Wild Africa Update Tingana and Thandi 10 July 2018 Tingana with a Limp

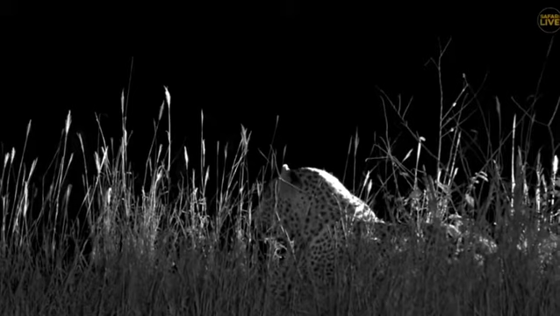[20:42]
Anyway, Tingana hasn't moved at all. He hasn't stood up again. I'm going to go with, yes, he will recover. He needs three or four days and that we must give him that space, of course. I don't think he's going to go particularly far from here with that injury, so we might well be able to keep tabs on him.